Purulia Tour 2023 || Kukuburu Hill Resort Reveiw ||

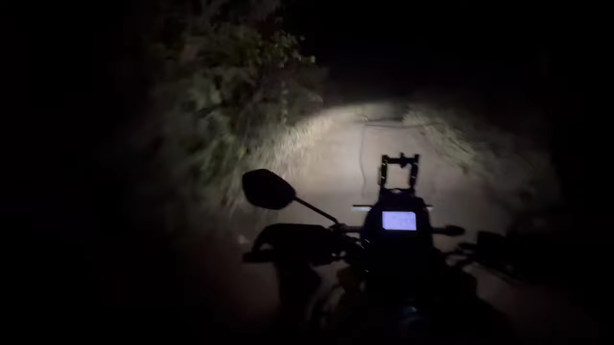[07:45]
দেখো জঙ্গলটা জাস্ট একবার দেখো, এই জঙ্গলটা প্রচুর শিয়াল আছে। এটা হচ্ছে এই যে কুকুবুরু পাহাড় এদিকে, হ্যাঁ, আর এই দিকে হচ্ছে পরপর রিসোর্টগুলো।